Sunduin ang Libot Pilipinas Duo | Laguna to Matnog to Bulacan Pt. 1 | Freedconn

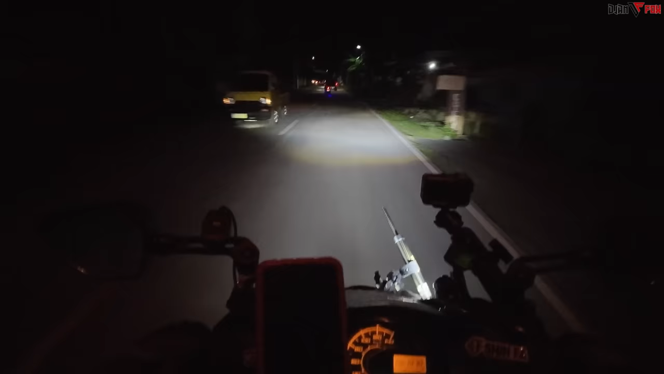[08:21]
maraming maraming salamat let's go sunduin na natin ang third time Philippine Looper at ang ating bagong Philippine Looper na si Bro Juan wala naman tayong gano'n makikita at gabi na tsaka yung mga dadaanan naman natin eh mga nadaanan rin naman natin noon kaya update update ko na lang kayo okay
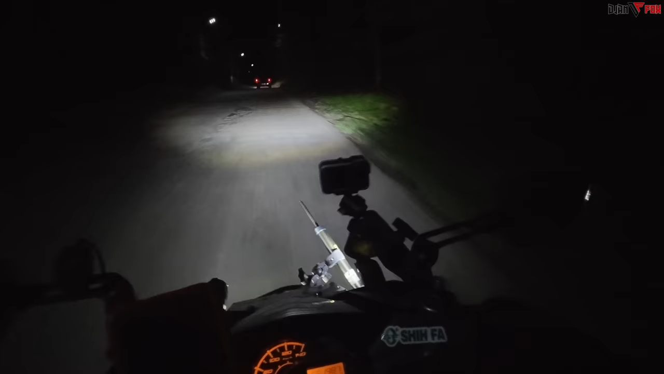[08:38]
wah tingnan nyo yung ating intercom kung gano'n ka-esthetic oh kitang-kita sa dile mo umiilaw-ilaw di ba yan ang bagong Freedcon FX
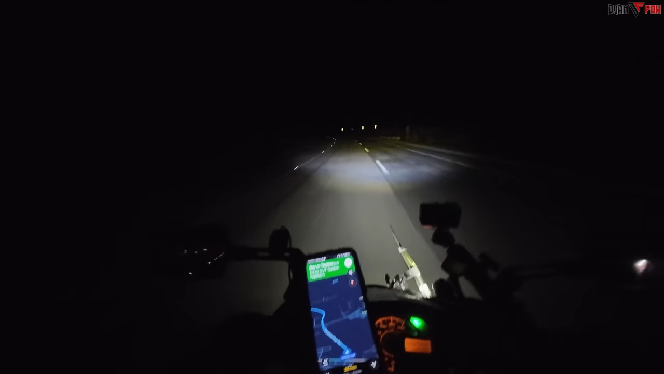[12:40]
maganda na kasi ang daming ilaw tapos kanina pag down ko ang daming mga nakatambay yung iba mga nagchichil mga nakamotor time check alas 8 ng gabi at nandito na ako sa parting lucena
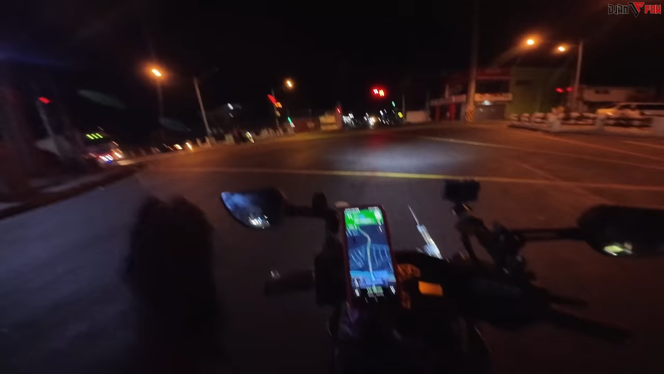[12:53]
papakaliwa na tayo papunta ng pagbilaw medyo malay-layo pa tayo panay diversion road at saka bypass road yung dinadaanan ko para mas mabilis yung biyahe tamang takbo lang ako mga 70 di naman ako
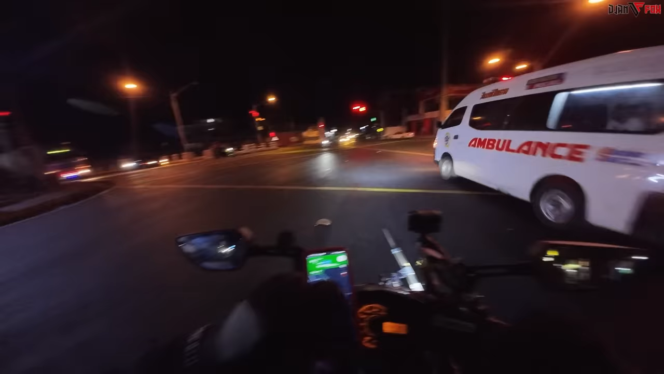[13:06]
yun talagang bakbak dito marami tayong makakasabay ng mga sasakyan at saka
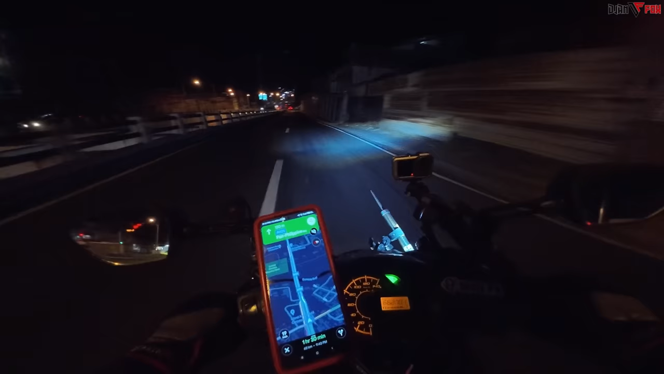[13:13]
mga truck lalo pagdating na ng gumaka sobrang dami dyan kaya ingat lang tayo dito huwag bumabiyahin ng gabi ito na pagbilaw na tayo tingnan nyo naman yung mga sasakyan ayan grabing mga lalaki o panay truck yan ang mga kasabay pagkagabi dito sa quezon
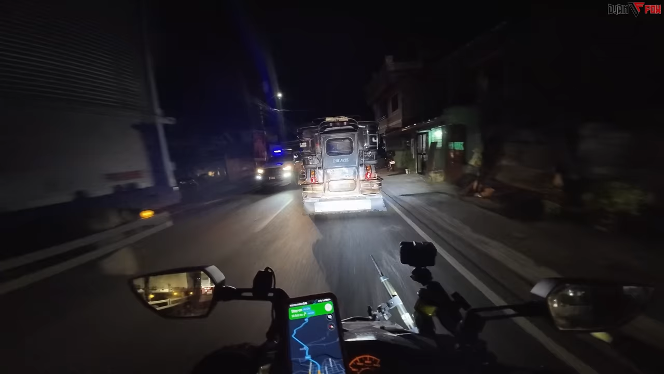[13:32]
mga laging papunta na ka na yan eh bicol or ng matnog sursugon para tumawid ng pabisayas aywa ito na tayo papasok na tayo
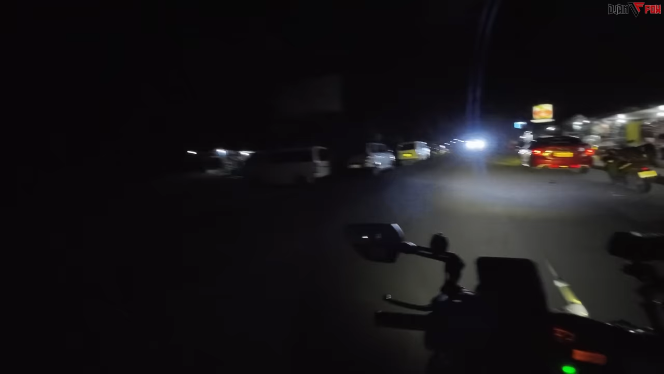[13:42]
bitukang manok pag dineretso kasi natin yung diversion road yung kaliwang yun madami kang makakasabay na truck kasi doon lang naman ang tanging daanan ng truck eh dito mga motora tsaka four wheels na maliliit lang naman pwedeng dumaan dito sobrang dilim ok na kaya daan dito nagawa na lahat wala na talagang lubak lubak ang kagandahan dito kahit na gabi na ayan o may mga flagmen pa rin na nagbabantay rito para gabayan kayo
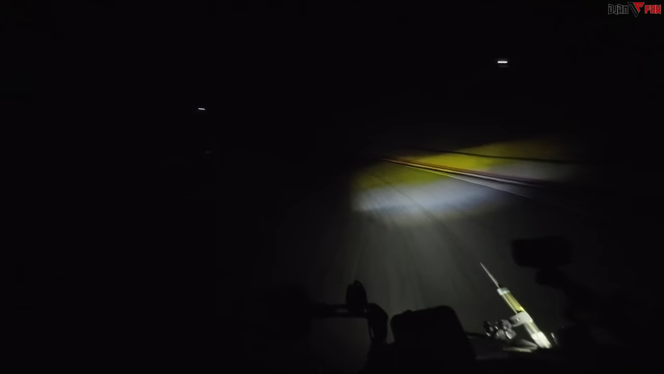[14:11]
parang sa ganong paggamay ka sa lubong nasabihin nila hindi
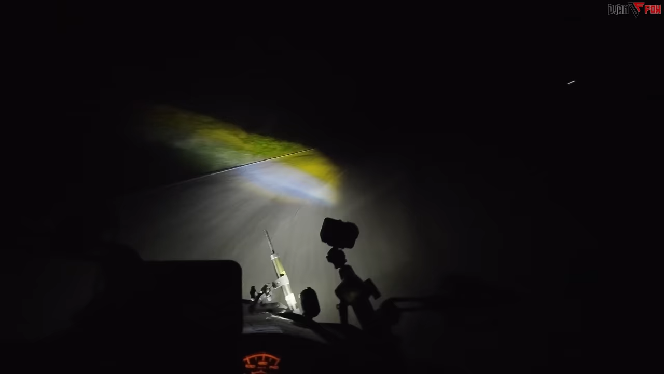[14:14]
kasi pwede magsabay dito ng ano sa lubungan delikado walang kabitwin-bitwin huwag naman sana tayong ulanin mukhang maayos na yung kalsada rito dito sa papasok ayawin ko lang sa palabas ok ito may ginagawa pa rin pala rito yung kabila
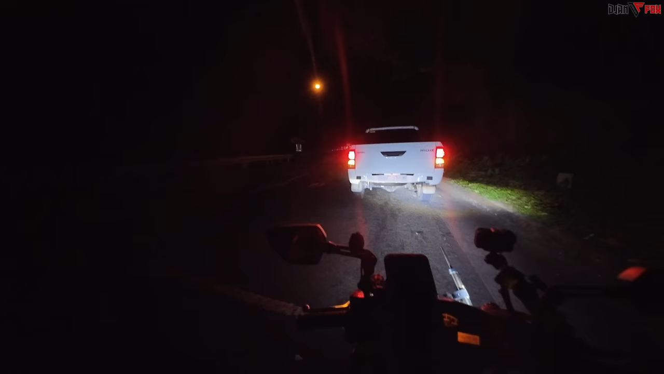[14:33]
ok yan katulad nito pinatigil kami kasi mayroong aakyat na kasalubong ok yan pwede na rin kami dumaretso salamat sa mga flagmen na gumagabay dito sa bitokang manok hanggang gabi kung may mga bariya kayo dyan na pwedeng i-donation nyo dito pwede naman kayo magbigay bilang pasasalamat sa kanila mukhang ok ok na mga kalsada iilan na lang iilan na lang yung mga nakikita kong sira ito na mga truck
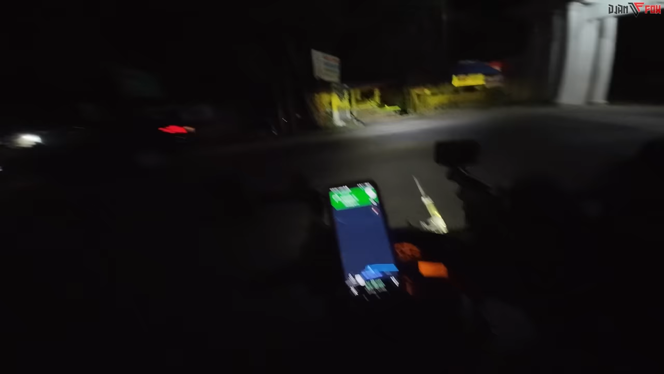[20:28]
na rin kagad tayo tas kung magpicture dito diretsya tayo ng biyahe alas 11 impunto so pagka magpicture kayo dito wag basta mahaharang dyan sa gitna ha para magpicture sa tabi lang kayo kasi yung mga bus dito o mga truck na dadaan talagang mabibilis yan
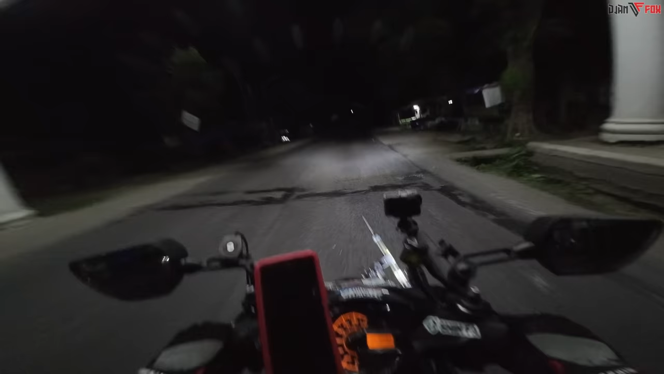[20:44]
pagkagabi ganitong oras siguro din yung talagang nasa tabi kayo baka kasi mahagit kayo kakanan na tayo matnog 342 kilometers pa degaspi 234 ay ba magpa
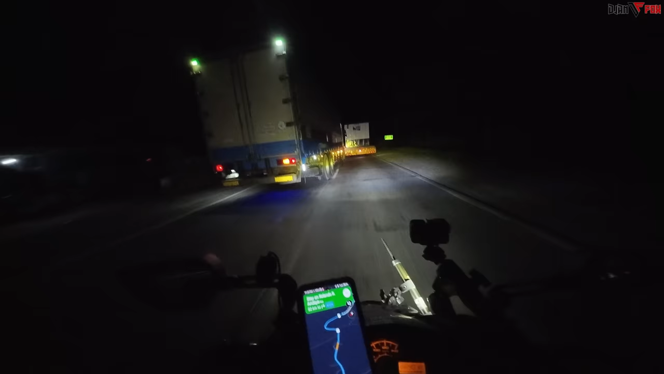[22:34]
eh hindi tayo na diretso lalaki overtake ako kaya ko umovertake yun nakalagpas din tapos eto ay flammable mas mag-ingat tayo dyan flammable oh may kasalubong
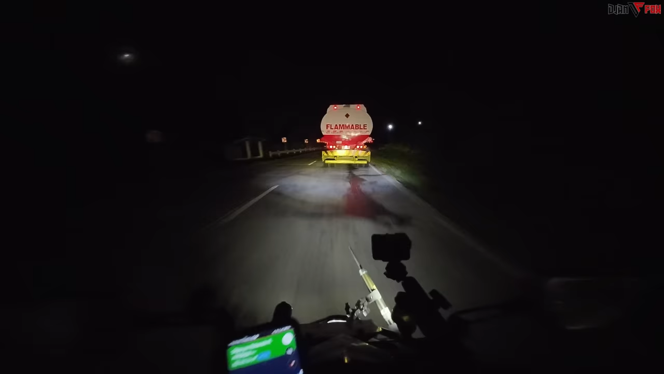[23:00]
maging aware ka lagi bago ka umovertake siguro
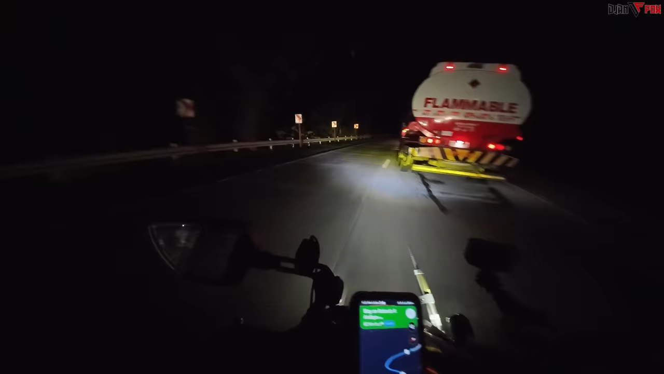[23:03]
din nung walang kasalubong or malayo eto malayo pa abot ako yun meron na palang mcdonald dito bagong tayo dito sa tagkawayan katabi ng petron dati wala pa yan malapit na tayo konti na lang para akong ano medyong alog lahat ng katawan ko sa mga
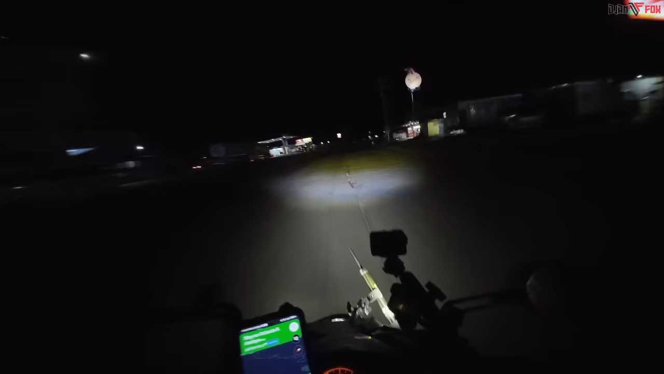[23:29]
tagtag doon parang medyo nanakit JCB restaurant abo parang nagbago bagong